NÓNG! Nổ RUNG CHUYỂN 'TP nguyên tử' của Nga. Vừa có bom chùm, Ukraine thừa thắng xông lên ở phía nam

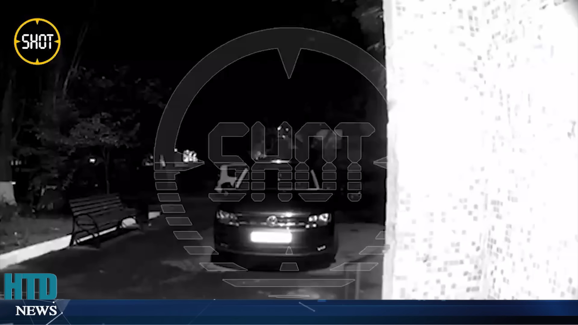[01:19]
Theo Kortort, một số ngôi nhà đã bị vỡ cửa sổ Hệ thống phòng không Nga đã được kích
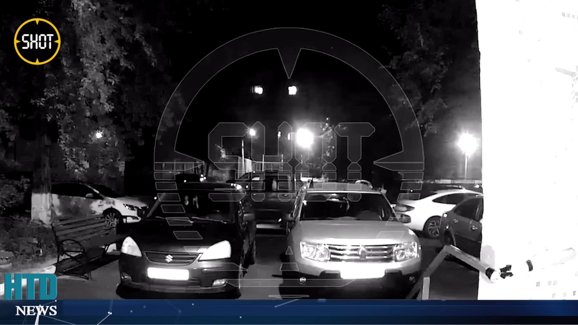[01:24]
hoạt Các bức ảnh được đăng trên Telegram cho thấy Những vật thể dường như là các bộ phận của máy bay không người lái Được tìm thấy trong thành phố